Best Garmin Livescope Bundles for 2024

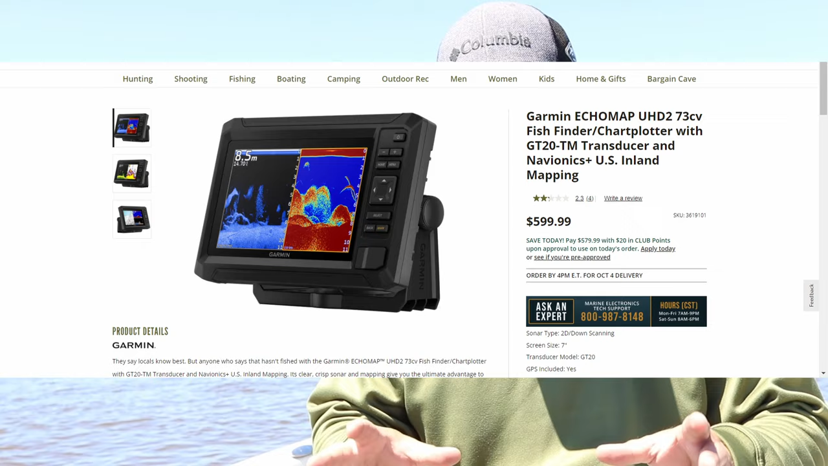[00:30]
Actually, you might be able to use the 73CV, which is your clear view, down view, so it doesn't have side imaging. So if you want something just for LiveScope and you just wanted a 7-inch screen, the 73 series, whether it's the side view or clear view model, that's going to be probably your cheapest option that you can find. It's great for a small John boat, kayak, canoe.
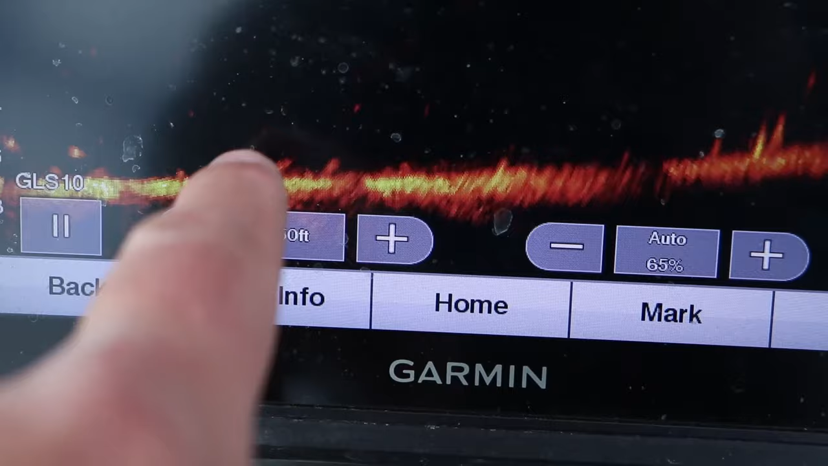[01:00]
I personally recommend going a step just above it, which is the Echomap 93SV. It's got to be the hottest combo with LiveScope across the country. Just because it's, you know, even though LiveScope is expensive,
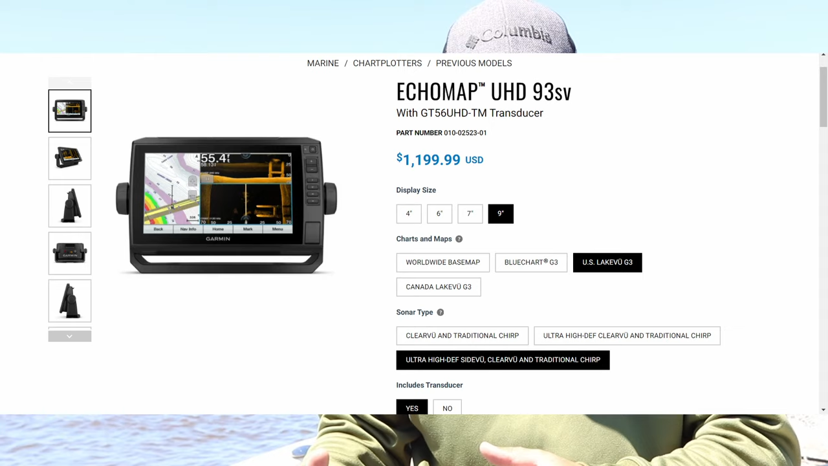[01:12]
whether it's the LVS32 transducer, which is the Gen 1 LiveScope,
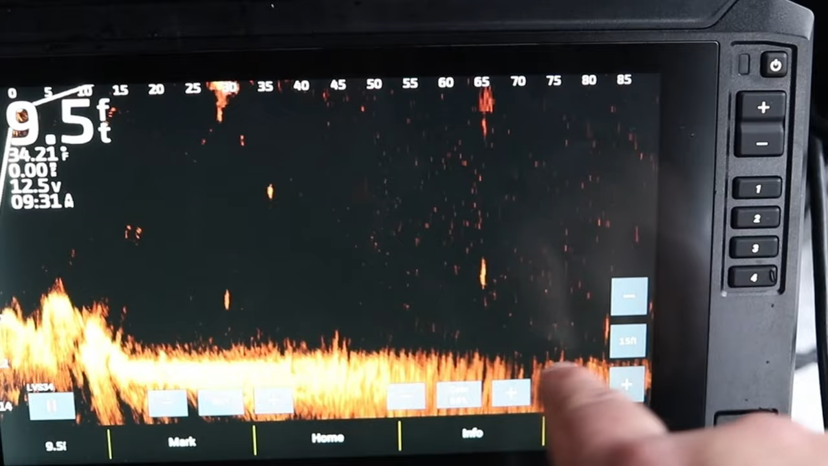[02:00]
On screen: depth 9.5 ft
that you can actually see everything on. Everything's not really condensed on it. It's a good-sized screen. It's touch screen. It's compatible with your Garmin Force trolling motor if that's something that you want to get in the future,
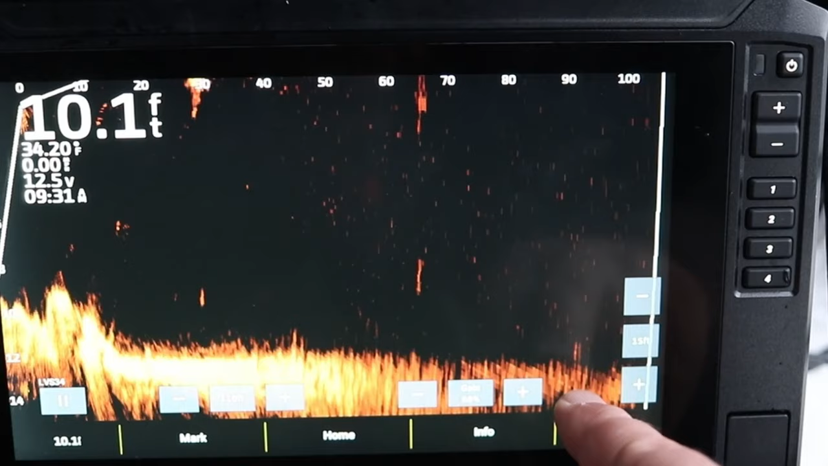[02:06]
On screen: depth 10.1 ft
and it's just an all-around great unit. I had that on my, I had three of them on my old boat for many years.
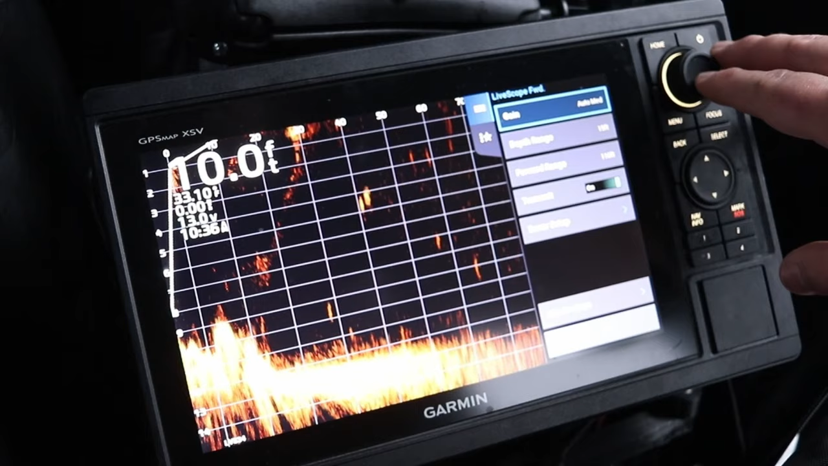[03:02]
On screen: depth 10.0 ft
the GPS map 1042 XSV is another great option. Both of these are 10-inch screens. There you have the dial system. You're probably looking at the used market for these, honestly, because you could probably get both of these for under a thousand bucks, just the screens themselves, and then just go ahead and buy the LiveScope system. If you can find it on sale, great. Otherwise, you might have to wait around for the LiveScope to go on sale. The LVS32, I think, usually goes on sale for like $1,100, $1,200 bucks. So far this year and last year, the LiveScope Plus has not been on sale.
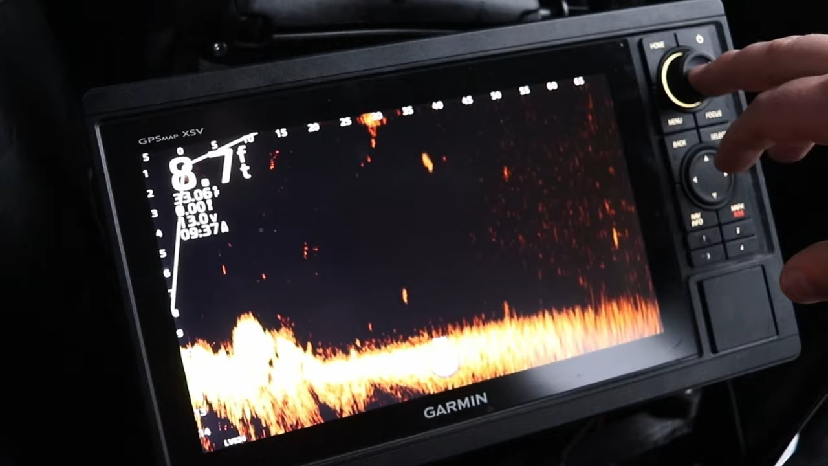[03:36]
I'm not sure if the LiveScope Plus is going to be on sale this fall or not. You'd think this is now going to be wrapping up the second year LiveScope Plus has been out. I would guess that by the spring of 2025,
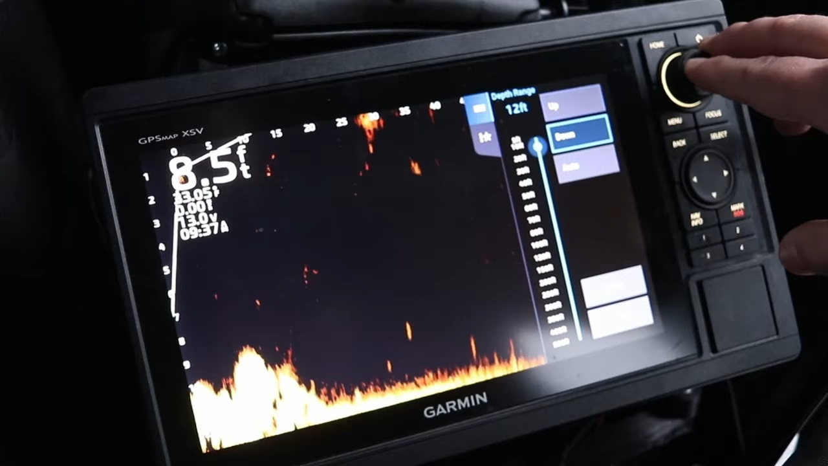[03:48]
On screen: depth 8.5 ft
you might see some discounts on the LiveScope Plus, because that's two plus years of that LiveScope Plus being on the market.
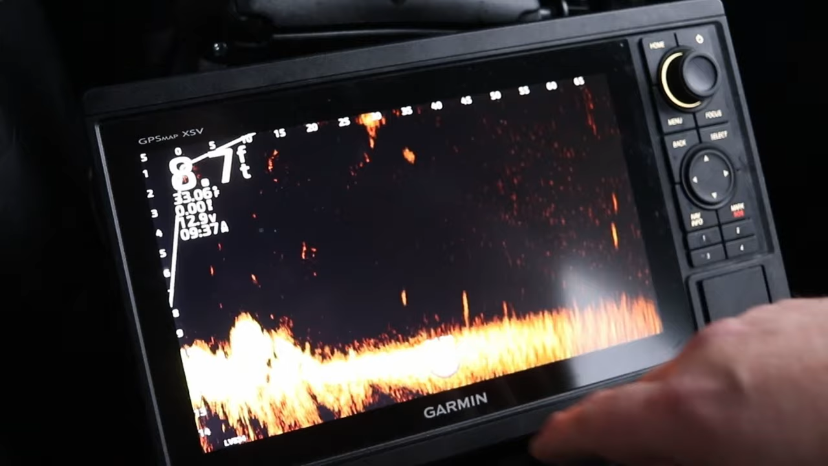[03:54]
On screen: depth 8.7 ft
There might be some discounts that Garmin's willing to give on the LiveScope Plus, but I don't have any answers. It's purely speculation.
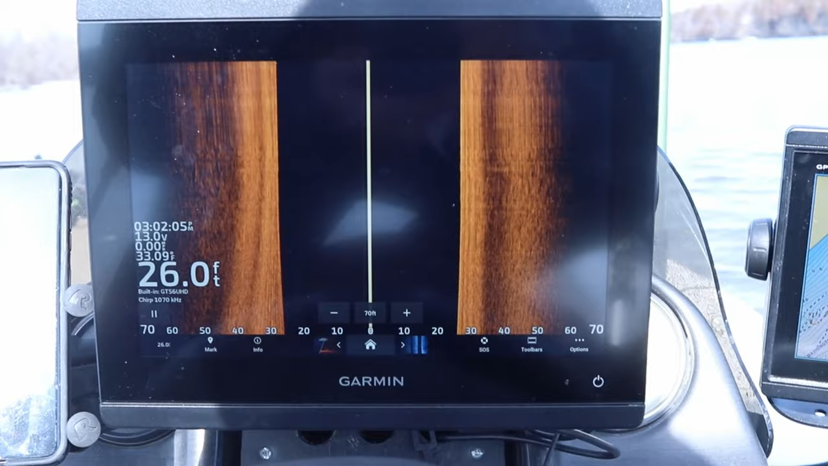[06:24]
On screen: depth 26.0 ft
So on my dash, I have a GPS map 8610 XSV. I believe you have to have the 8600 or the new 9000, I think it's the 9400 or 9600, whatever it is. Those units are compatible with your NBT.